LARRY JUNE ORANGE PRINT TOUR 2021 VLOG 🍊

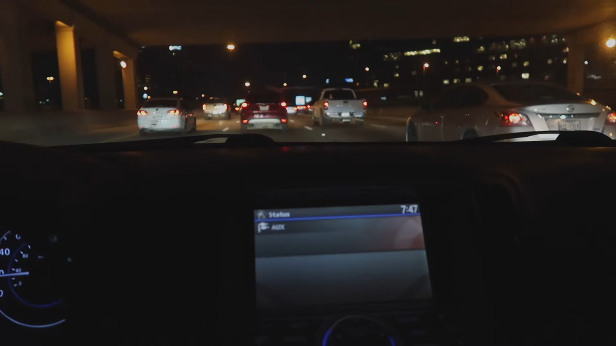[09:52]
I got to start leaving like an hour 30. Before the events, because, excuse me, it's traffic, bro. It's like it's just congested. I don't think it's a wreck or construction, it's just congested. Chase on the track.